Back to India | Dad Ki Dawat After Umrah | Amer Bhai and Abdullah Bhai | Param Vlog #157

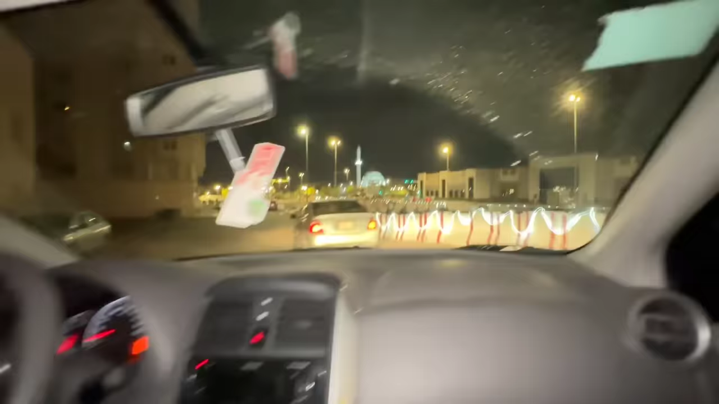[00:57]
सर सामने जो है जुमा मस्जिद माशाल्लाह है ना जी. जी